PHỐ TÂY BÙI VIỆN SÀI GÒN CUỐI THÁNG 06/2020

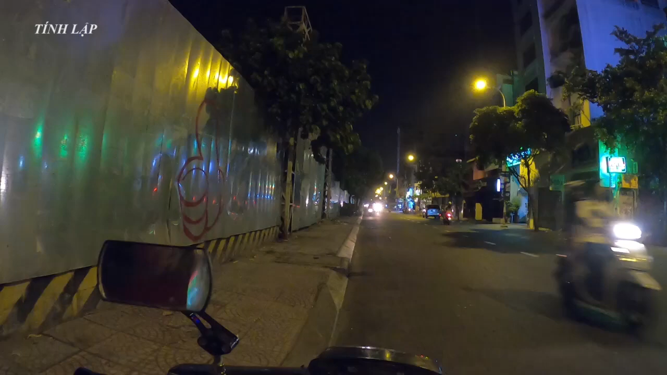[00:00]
Hey, xin chào cả nhà nha. Bây giờ ở Sài Gòn đang là 10 giờ 5 phút các bạn. Mình thử chạy một vòng trung tâm của quận 1 để xem coi xem cái gì ta? Xem Sài Gòn không ngủ coi thế nào nha các bạn. Mình đang bắt đầu từ đường Nguyễn Trãi. Ở đây là bắt đầu đi vào đường Nguyễn Trãi, mình sẽ đi hướng về trung tâm quận 1 qua các con đường lớn như là khu chợ Bến Thành,
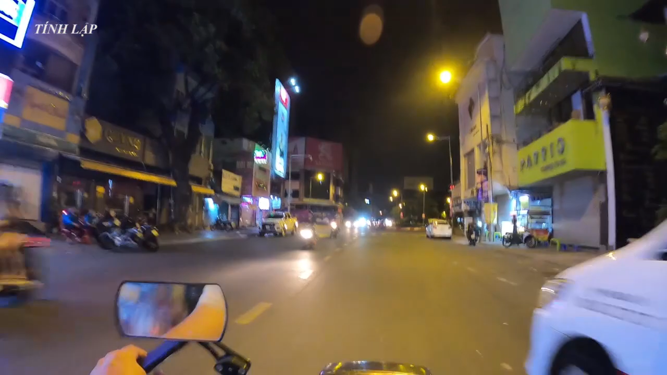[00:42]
Ở đây là nhân quán hủ tiếu Nam Vang rất là nổi tiếng các bạn. Đây là vòng xoay cống Quỳnh Nguyễn Trãi nha cả nhà. Có một điều mình thắc mắc ha. Bây giờ 12 giờ đêm rồi nhưng mà ở Sài Gòn vẫn còn rất là nhiều chỗ bán bánh tráng trộn đó nha. Khó hiểu. Mình đang đi lại chỗ đường Nguyễn Trãi nè, bạn thấy không? Ở đây là đầu phở gà, cháo gà, nguyên một phố dãy phố này, là đầu bên đường bên tay phải nè bạn, là bán bánh tráng trộn đó bạn.
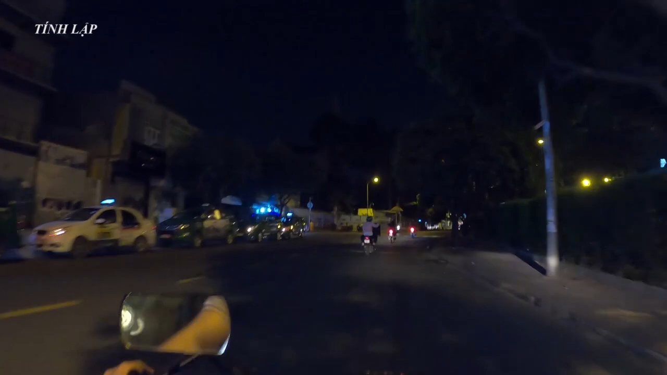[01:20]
Đó là lần đầu hôm nay mình đi qua cho một cái nhà cho mọi người xem, mình mới để ý luôn á. Giờ thử đi xuống đường Nguyễn Trãi, được gọi là bây giờ là bắt đầu những chiếc xe cơ giới, xe container, xe ben,
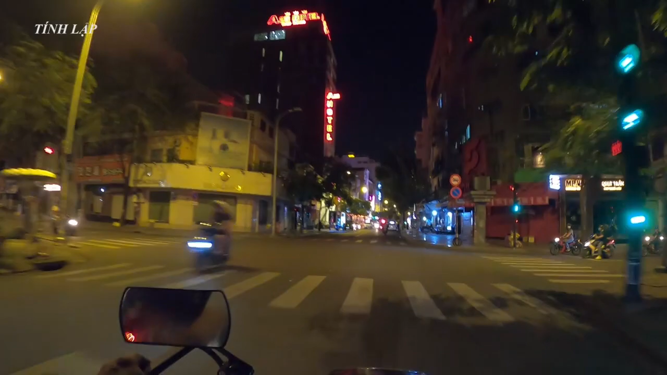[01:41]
xe trên 5 tấn, xe tải nặng bắt đầu vào thành phố các bạn. Đường rất là vắng nha. Ở đây là khu đường Nguyễn Trãi, ở đây có hai cái nhà hàng Dìn Ký và nhà hàng phía bên tay phải Tăng Hải Viên hay gì đó bạn, để mình coi lại phải không, Tăng Hải Vân các bạn. Dìn Ký và Tăng Hải Vân, hai quán ăn đêm rất là nổi tiếng.
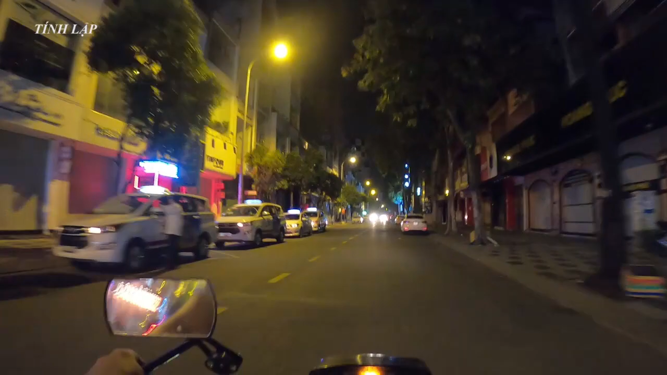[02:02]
Và nếu các bạn từ ở nơi khác tới mà các bạn muốn ăn đêm ở kiểu ở nơi Sài Gòn mà ngồi uống trà đâu thì hai quán này hợp lý nha bạn, và giá đồ ăn cũng rất là rẻ. Một tô hủ tiếu mì, một tô hủ tiếu sa tế trong tầm giá khoảng 80-90 ngàn các bạn, hình như là rẻ hơn, hình như là 65 ngàn hay gì đó, mình nhớ là cái giá rất là dễ chịu. Trước mặt mọi người là đang đi vào đường ngã sáu Phù Đổng các bạn. Ngã sáu Phù Đổng buổi tối thì có sinh tố,
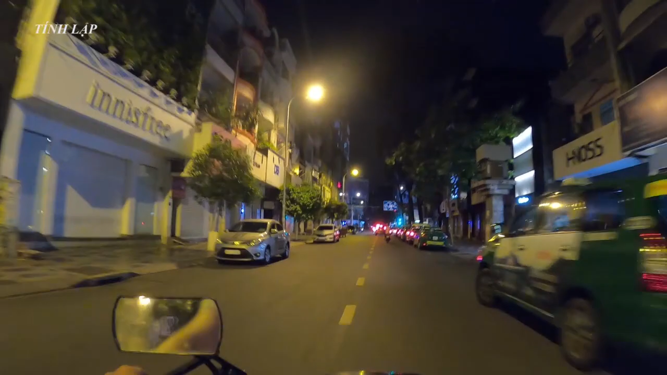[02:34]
có cái loại nước sinh tố ngồi ở đây và ngắm xe cộ qua lại. Các bạn ngồi đây thì sẽ có rất là nhiều xe bắp xào, hột vịt lộn, chuối nướng, bắp nướng, khoai lang nướng, khô nướng, cá viên chiên. Đó, mình đang các bạn thấy phía bên tay phải chỗ này sau dịch này thì mới bình thường lại các bạn,
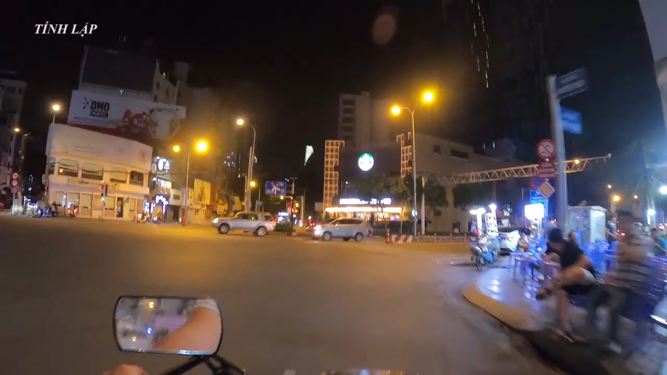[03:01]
chứ lúc trước thì cũng vắng lắm. Đây là ngã sáu Phù Đổng, trung tâm thành phố, là nơi mà mọi người hẹn nhau sau 12 giờ đêm để đi uống sinh tố. Sài Gòn có nhiều cái lạ đó các bạn. Sài Gòn không ngủ mà, hoặc là ai ngủ thì ngủ, ai thức thì thức các bạn. Mình đang đi trên đường mọi người, đây là đường Nguyễn Thị Nghĩa và giao lộ Lê Lai.
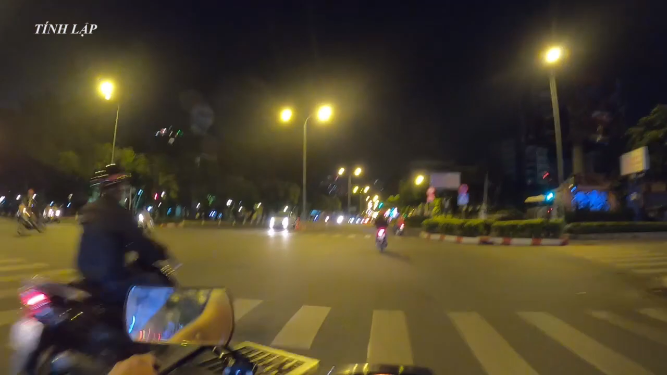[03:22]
Bây giờ là các bạn thấy đồng hồ của mình nè, bây giờ là 0 giờ 10 phút, đường rất là vắng. Nhiệt độ thì không biết các bạn, nhiệt độ hôm nay không có đeo cái GH3 nên không biết nhiệt độ bao nhiêu, nhưng mà thấy nó mát mẻ lắm mày. Chúng ta vừa trải qua một giai đoạn rất là lâu rồi, không có dịch, khoảng 2 tháng, hơn 2 tháng rồi.
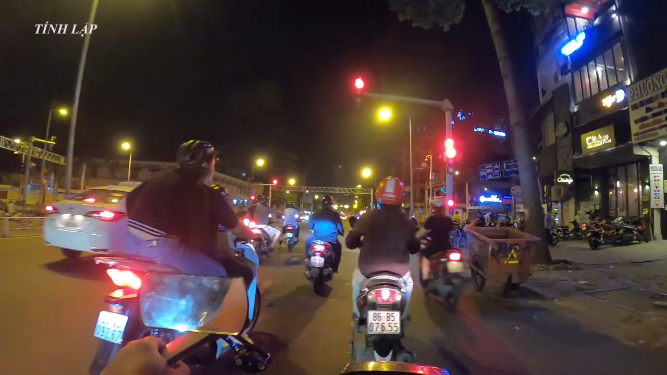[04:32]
Chú này chắc đi bán vé số quá. Sài Gòn không ngủ hay cả nhà.
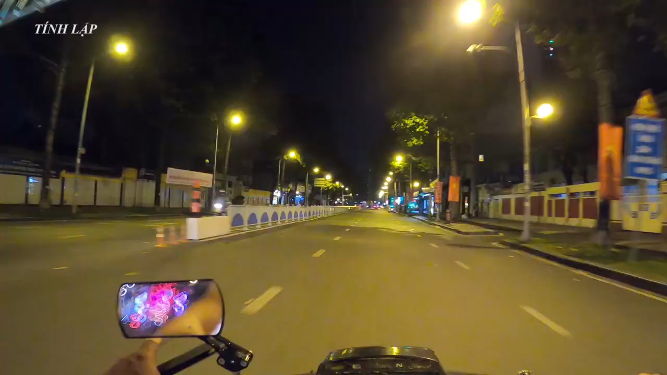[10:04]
Đi qua dạo một vòng về phố đi bộ Bồ Viện cho bạn xem, bạn thấy không khí rất là vui không? Nhưng mà chỉ bằng một phần cỡ chừng 1/3 thôi các bạn, vẫn còn rất là ít các bạn. Khách du lịch vẫn chưa có và người đi chơi thì cũng chưa có nhiều lắm. Nhưng mà phục hồi lại được như thế là quá trình rồi. Mình đang chạy về hướng này là hướng nhà là hướng chợ Bến Thành các bạn. Mình nghĩ là giờ này chợ Bến Thành là chắc không còn ai buôn bán mở cửa rồi. Khu chợ đêm chợ Bến Thành hình như là vẫn chưa có mở cửa luôn cả nhà.
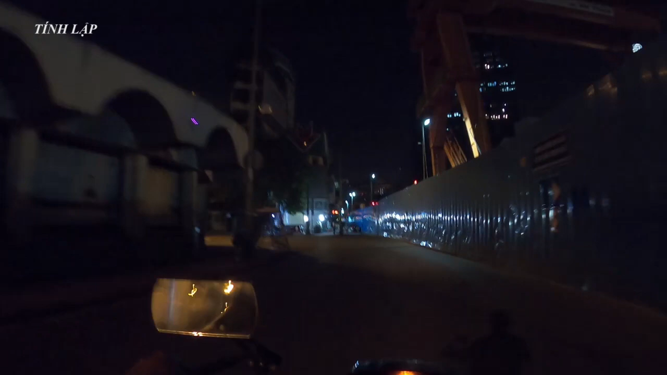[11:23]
Ê, mình chưa mở đèn nha. Chợ Bến Thành nha các bạn. Cửa đông, cửa tây, cửa gì bắt gì đóng cửa hết rồi. Khu nhà thờ Đức Bà giờ này chắc cũng vậy luôn á bạn. Má thằng điên này tự nhiên nó đái ở đó. Có.
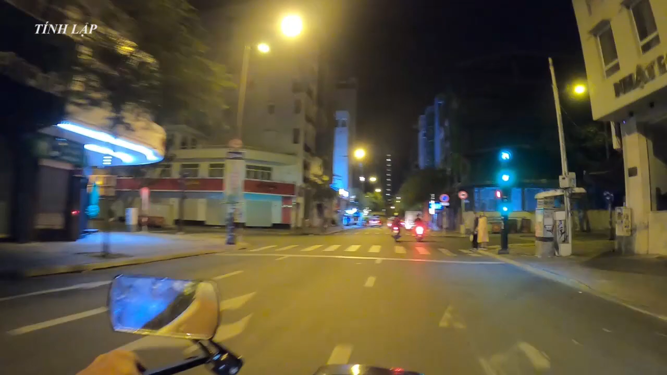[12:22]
Đây, mình đang đi lại tới đi ra lại công viên các bạn. Mình sẽ ghé đường Lý Tự Trọng. Mình đang đi vòng vòng các con đường ở trung tâm quận 1, trung tâm Sài Gòn.
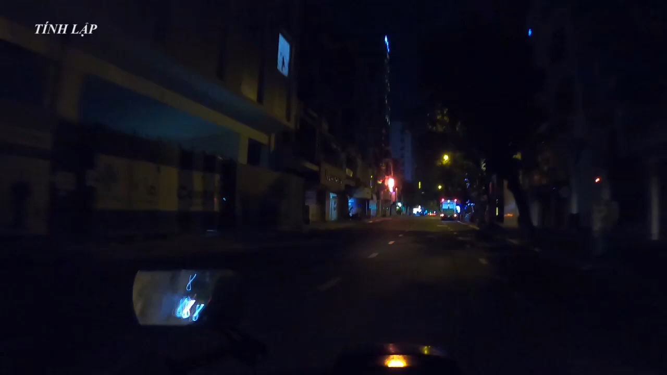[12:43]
Giờ này là qua 0 giờ rồi. Bây giờ là 12 giờ 20 phút các bạn. Bạn có thể hình dung được độ của có thể có một cái nhìn vui vẻ về trung tâm quận 1. Cái khu ăn chơi thì giờ này tầm họ sẽ đi về các quán bar về đêm bạn. Giờ này vô đèn đỏ.
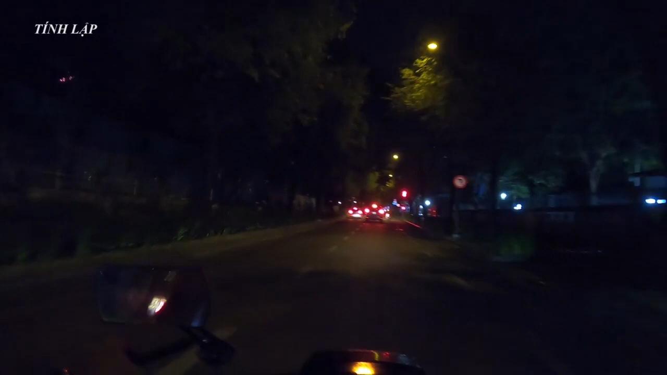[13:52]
Mình mới đi qua thư viện ở trên đường Lý Tự Trọng vậy. Thư viện thành phố rất là lớn. Sinh viên nay chạy qua thời sinh viên thì chắc cũng có vài lần đặt chân vô đó đọc sách. Phía trước mình là đường Bách Tơ các bạn, mình sẽ rẽ trái đường Bách Tơ để đi về nhà thờ Đức Bà như thế nhỉ.
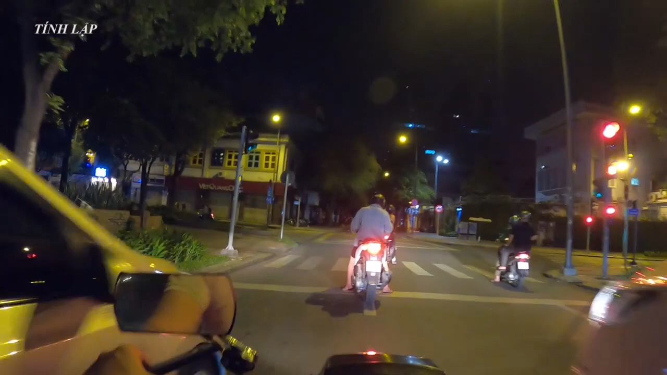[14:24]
Mọi người thấy ở phía bên tay phải của mình nè, có quán cà phê Thức Coffee nè các bạn. Ở Sài Gòn hệ thống quán cà phê Thức Coffee là họ bán trên 24/24 các bạn.